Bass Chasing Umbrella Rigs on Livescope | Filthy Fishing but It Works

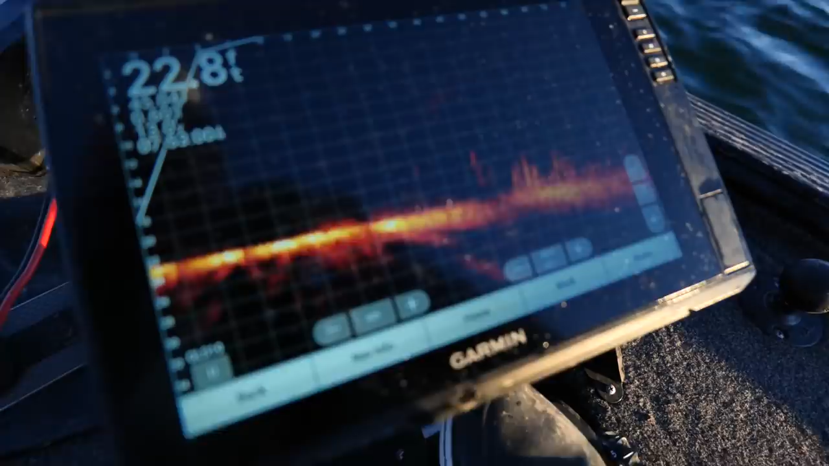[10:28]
really any bait that you throw in the early spring, these type conditions, you just want to, if you're fishing grass or whatever, you just want to reel your bait. Then you don't have to see it on the graph. You can feel it. Like if you're throwing a spinner bait or something, just kind of tick the tops.
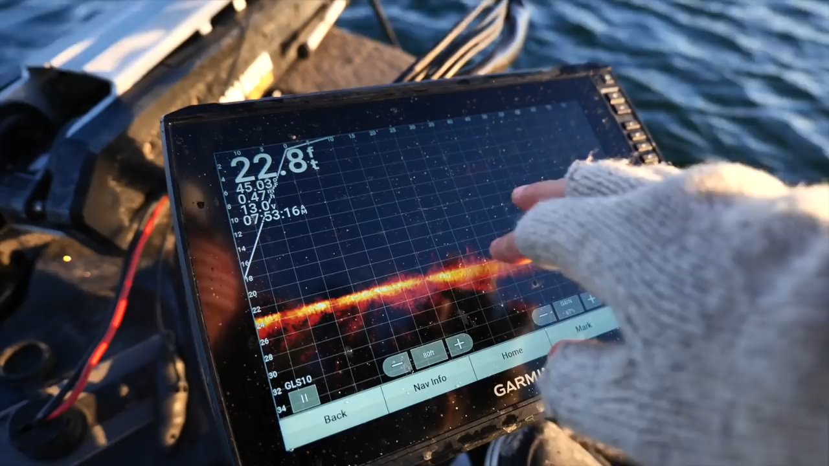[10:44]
On screen: depth 22.8 ft
Just keep it right above, because that's where the bait is, and they're hunting bait that's in this stuff.
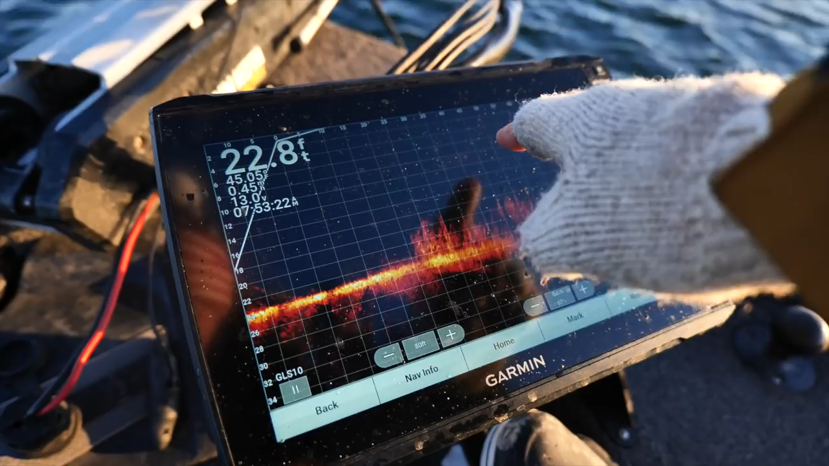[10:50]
On screen: depth 22.8 ft
So if you keep it up here in mid water column, it's usually no good. You need to just keep it right there above. Where is it?